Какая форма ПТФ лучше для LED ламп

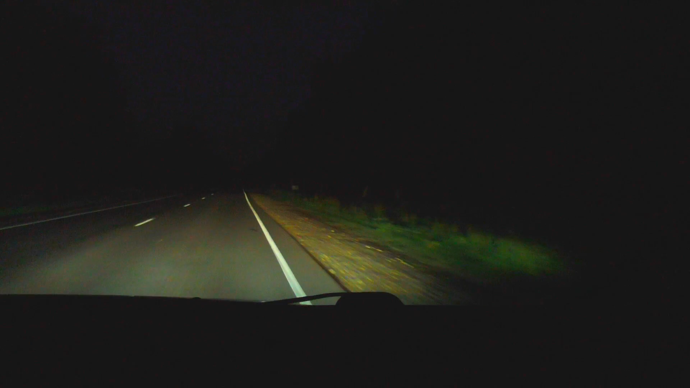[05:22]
при том, что в дальнем, ой, близнем свете у него стоял найтбрекер, то есть топовые галогенки, и все равно вот включение-выключение туманок, это гораздо, гораздо, так сказать, добавляло комфорта езде, там видно, насколько лучше освещена обочина становится, то есть без туманок обочина освещена, крайне плохо, а вот с туманками она освещена значительно, значительно лучше, поэтому, какой мой посыл, подытоживая вообще все,